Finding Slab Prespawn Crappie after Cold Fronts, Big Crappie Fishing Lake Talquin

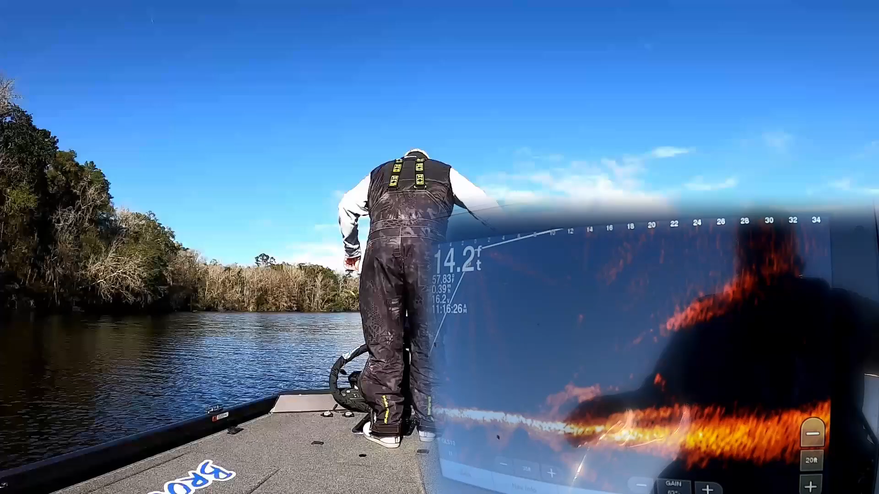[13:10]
On screen: depth 14.2 ft
casting down guys struggling with my cast this morning look like a fish on that tree right there guys let's see if it is there we go heck yeah nice big old stud crappie up here in shallow water
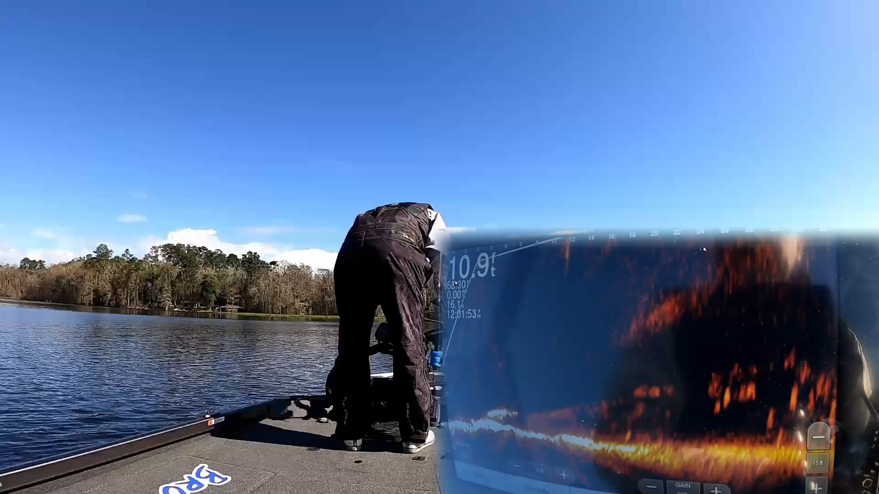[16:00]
came after it there he is
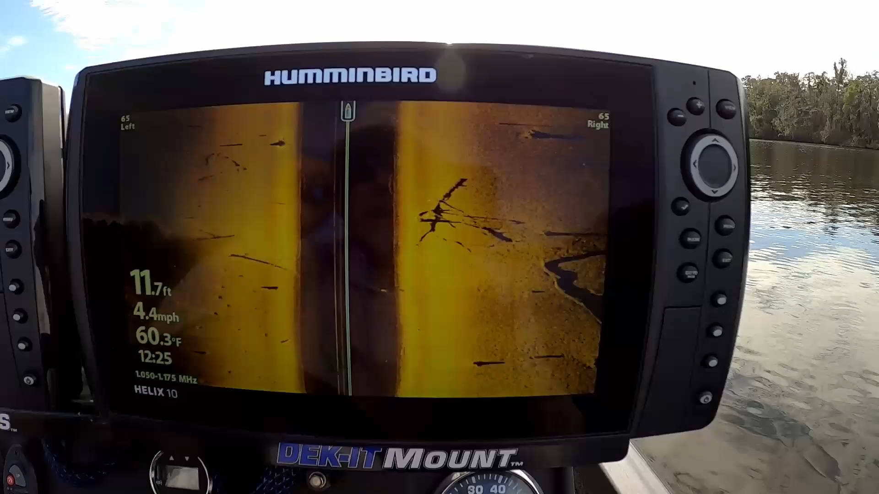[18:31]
On screen: depth 11.7 ft, water 60.3°F, speed 4.4 mph
hi guys we're going to try something different so we went up in there we started out and kind of midway to the mouth of the cove and we caught a couple of crappie that were just roaming we also went all the way back towards the back of the cove and caught some fish off structure and they were some pretty decent fish but i think almost all of those were just big male crappie so i'm going to do something else guys it's a little bit different you may or may not have seen before and what i'm going to do is i'm going to ride along with my side scan i'm going to get out here in this
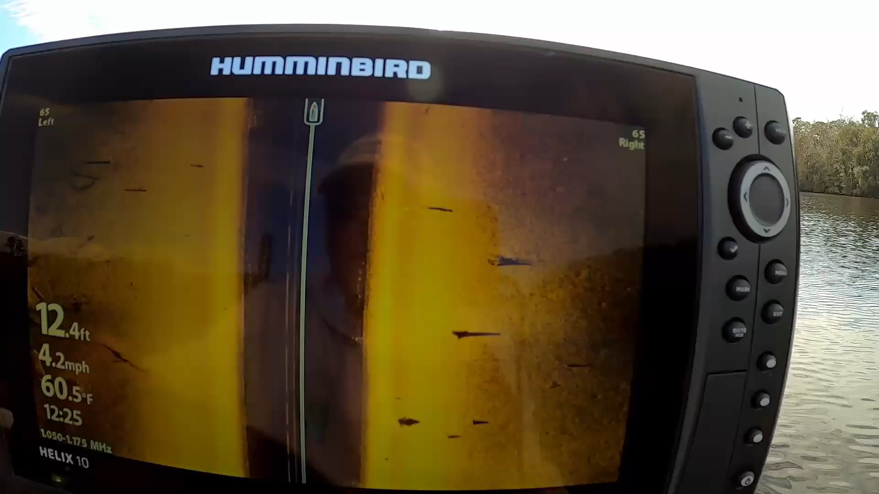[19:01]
On screen: depth 12.4 ft, water 60.5°F, speed 4.2 mph
mouth to the mouth of this creek closer to the main lake and i'm going to ride around i'm going to look for a little pods of a bigger fish that actually make shadows
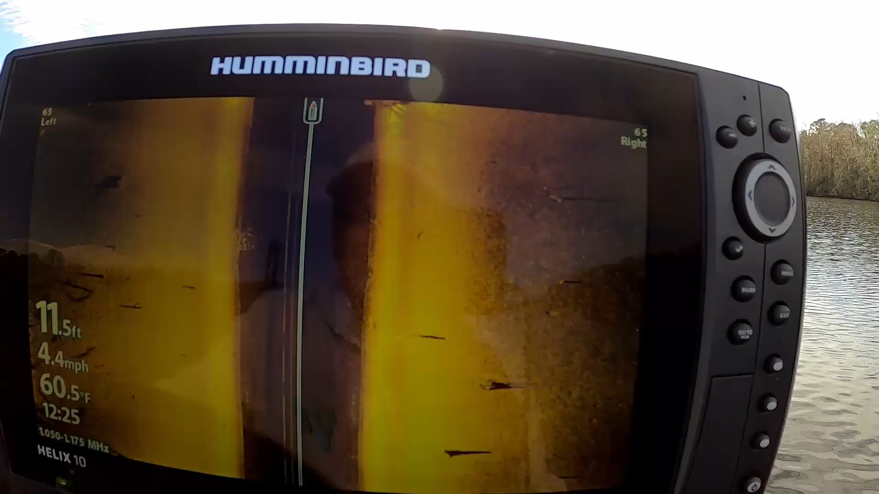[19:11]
On screen: depth 11.5 ft, water 60.5°F, speed 4.4 mph
on my side scan and as soon as i see them i'm going to spin the boat run up there to the to the front of the boat
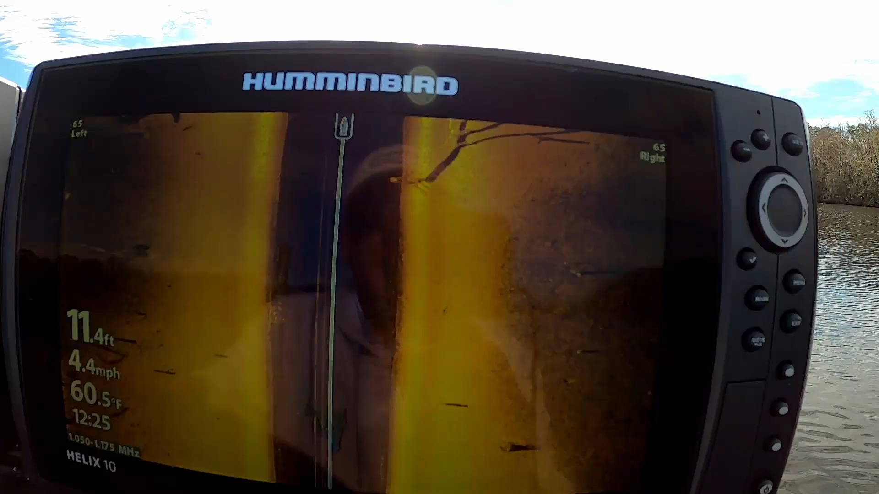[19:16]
On screen: depth 11.4 ft, water 60.5°F, speed 4.4 mph
kick my live scope out to about 55 feet and see if i can locate those fish with my live scope real quick and then and then try to get on them and make a cast to them now
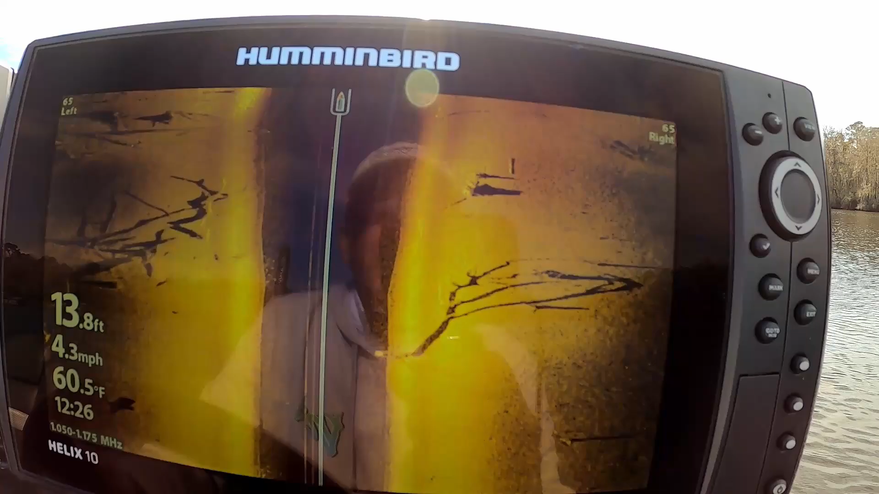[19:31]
On screen: depth 13.8 ft, water 60.5°F, speed 4.3 mph
this is one one technique that i've used when the fish are very scattered just to just to be able to do it quicker instead of just roaming around with a trolling motor trying